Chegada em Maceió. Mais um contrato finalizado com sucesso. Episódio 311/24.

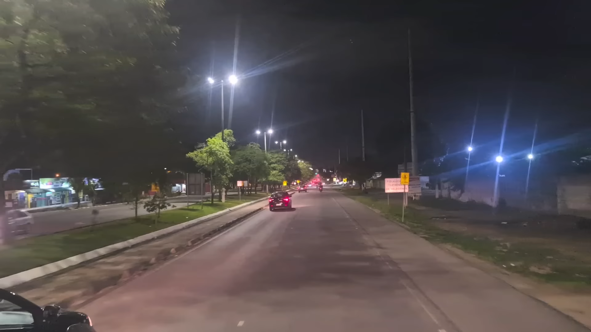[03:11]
Já já a gente vai chegar ali na saída, na saidinha direita, né, sentido Satuba.
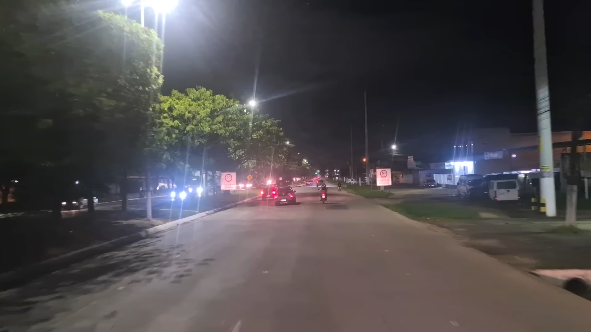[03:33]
E daí a gente sai à direita e mantém a esquerda, né? Depois que a gente sai à direita, eu mantenho a faixa da esquerda para passar debaixo da BR aqui. Essa aqui é a BR 104, esse trecho aqui. BR-104, a galera sabe aí, né?
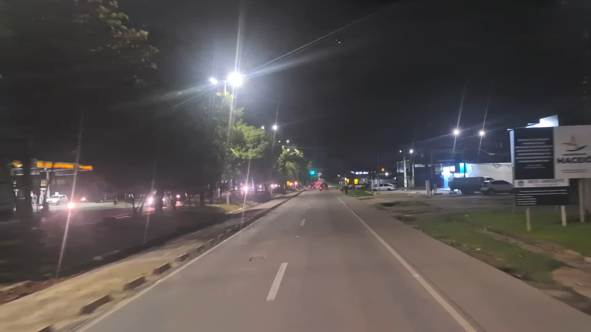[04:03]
Pega ela aqui, né? Antes de ali, antes de chegar em Rio Largo. E daí quem sai na BR-101, sentido norte, eu mostrei aquele dia lá, né? Que tava indo. Pega a BR-101 sentido norte, desce ali tem a saída para Murici, ali a BR-104 também. Vai sentido Caruaru. E vai embora pra fora lá.
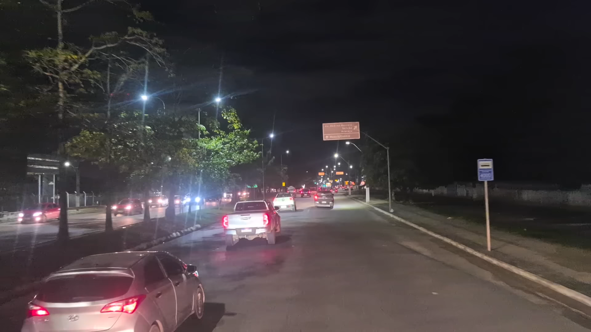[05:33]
Aqui a gente pega a saída sentido Satuba, à direita aqui.
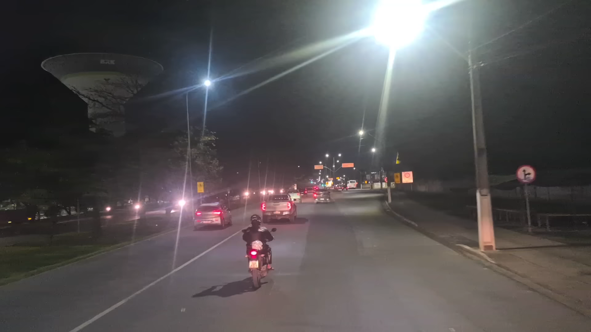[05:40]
E daí a gente se mantém à esquerda para passar debaixo da BR-104 ali.
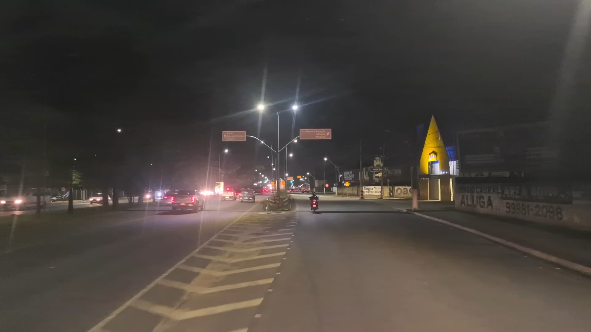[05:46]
Tem tipo uma trincheira ali, né? É um viaduto, mas acaba sendo uma trincheira também. Porque debaixo do viaduto tem uma passagem normal. E antes do viaduto tem uma saída à direita ali. Que passa por baixo ali. Essa saidinha à direita, sentido Satuba aqui. Ali na frente tem uma rotatória, você faz toda ela para a esquerda, você pega a Avenida Menino Marcelo do mesmo jeito.